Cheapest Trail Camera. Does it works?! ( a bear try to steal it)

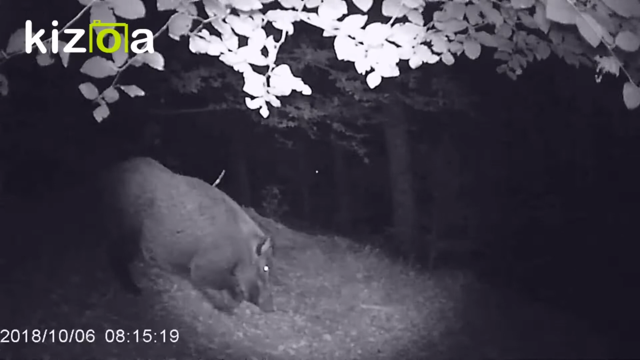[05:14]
this is my first victim well luckily this victim survived because I'm not a hunter so that corner tracked this wild boar
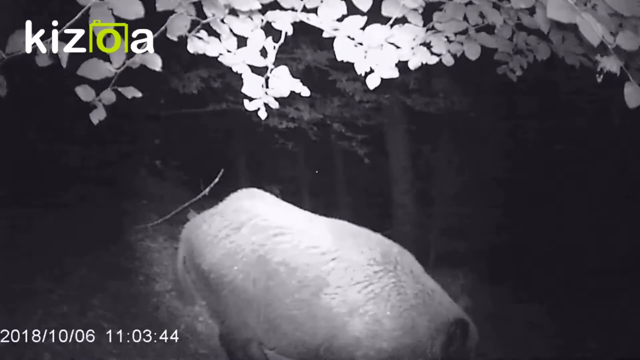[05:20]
and he came to eat the corn that I spread on the ground so yeah this was back from this video it's actually back from 2018
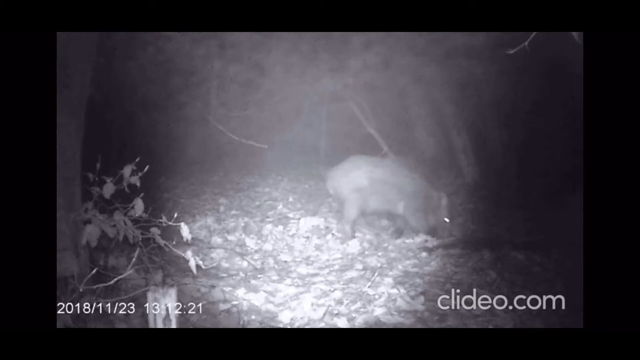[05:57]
is actually on the winter storm this is like a snow storm so this boar is
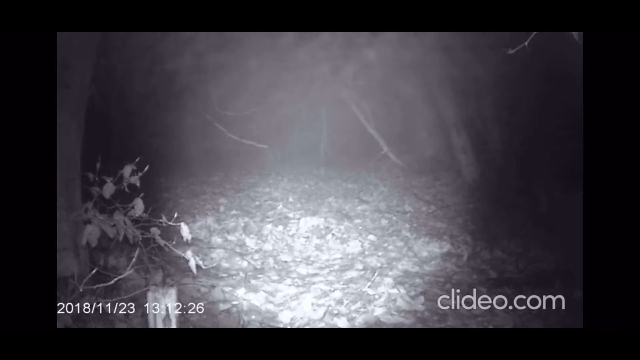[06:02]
trying to look for food in this in the storm and this is a deer and
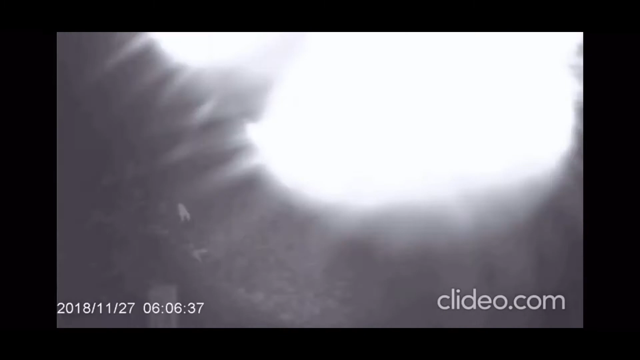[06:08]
unfortunately this deer started to lick the camera and tried to nibble on the camera which attracted
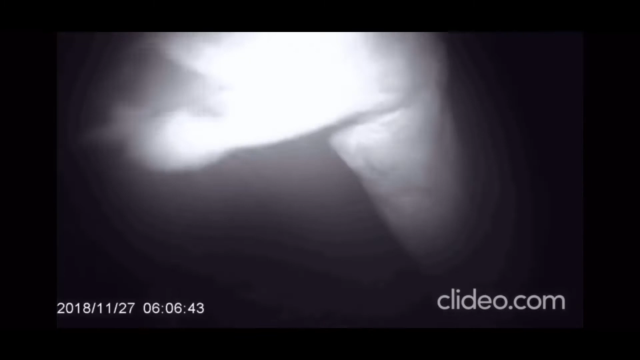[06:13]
this bear this bear probably felt the scent of the deer and then he came to investigate and tried to rip off the camera
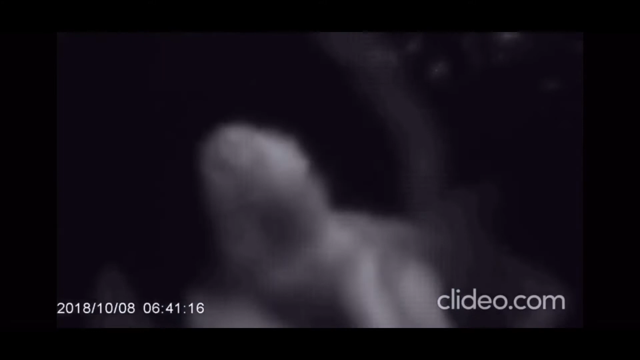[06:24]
yep this bear tried to attempt to rip off the camera that's the mama bear and with the cub
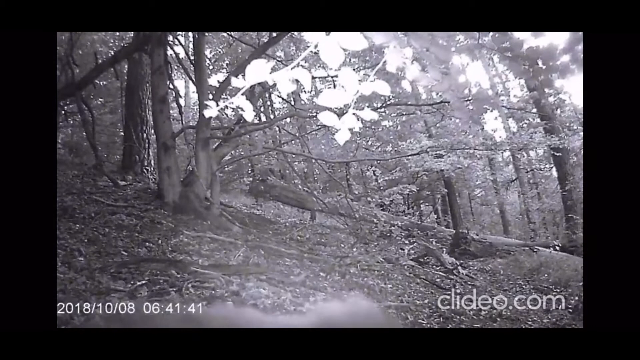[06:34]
so right here you can see them that they're unsuccessful and then they try to walk away beautiful animals very beautiful animals so um okay this is the bear i'm trying to to eat the camera
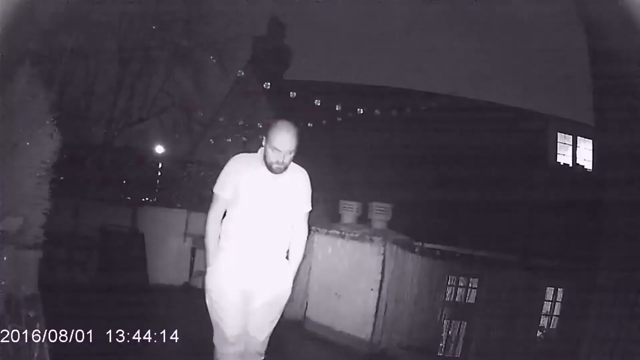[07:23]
i was just adjusting the camera here anyway so this is the night time um that's me walking around my patio in a night time it is a pitch black outside um the infrared covers most of the patio actually the infrared illuminates most of the patio so in case of someone breaking in i'll be able to uh to figure out and
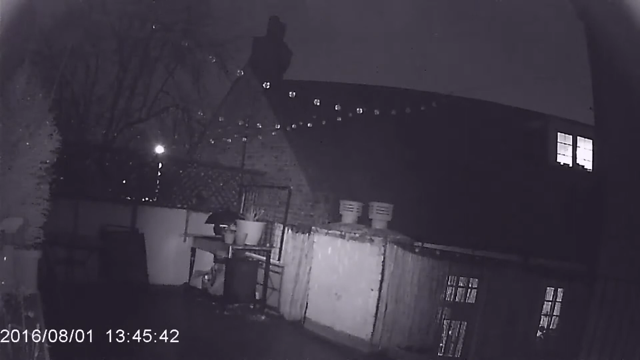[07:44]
so this is a good this i would say it's a very decent camera for the price so overall impression for what